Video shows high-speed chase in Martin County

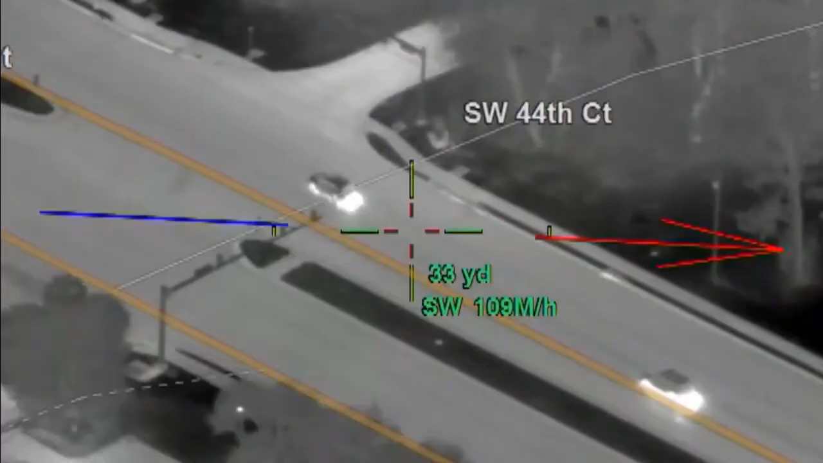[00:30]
showing a man speeding away from law enforcement in Marion County.